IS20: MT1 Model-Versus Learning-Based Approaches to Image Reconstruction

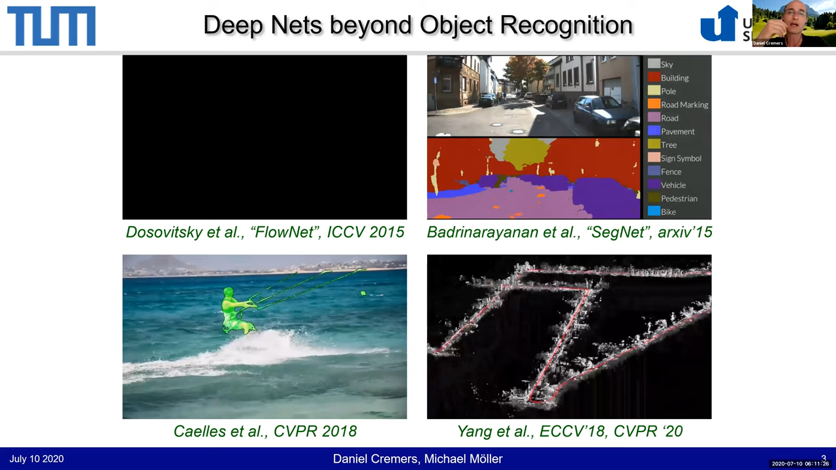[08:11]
This is an approach that can track a single monocular camera. So just one gray value camera and unprecedented levels of precision, much better than previous ones. And the way it works is this is actually not a pure deep learning approach, but a hybrid technique.